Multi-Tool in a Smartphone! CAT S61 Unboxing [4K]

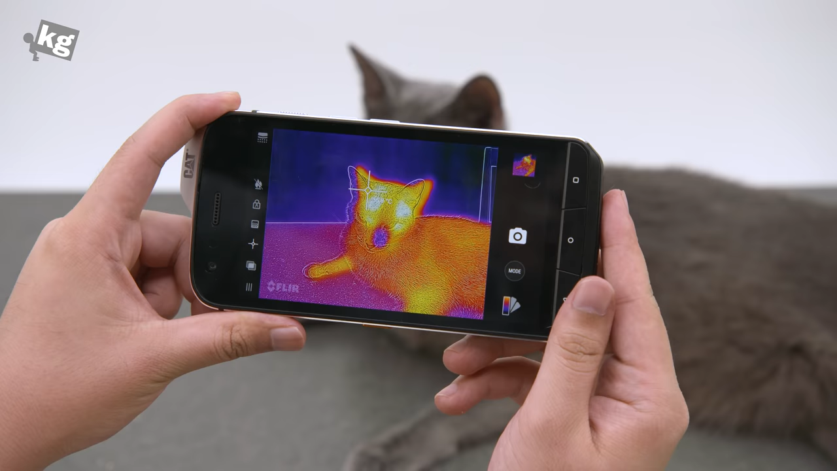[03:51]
The most notable feature would be the flare app. Thermal image you see there is gonna change once I put my hands on it. Yep average 33 degrees celsius and as I take my hand off you see a different temperature reading.
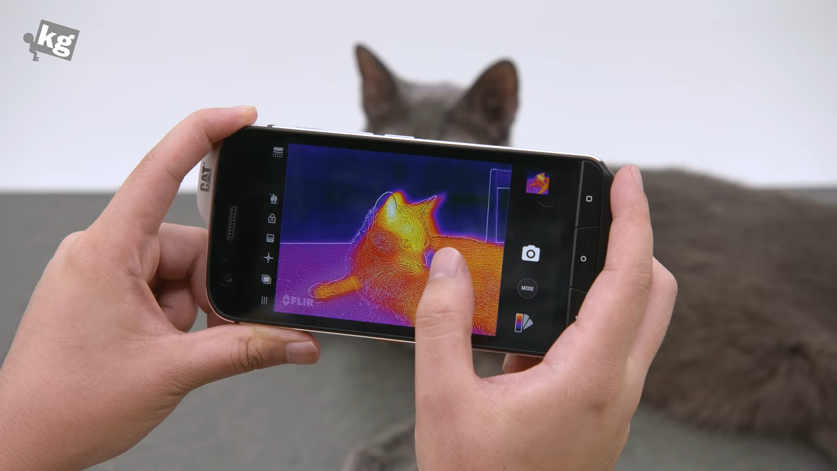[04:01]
You can switch between either the image through camera or the hybrid and switch between those color templates.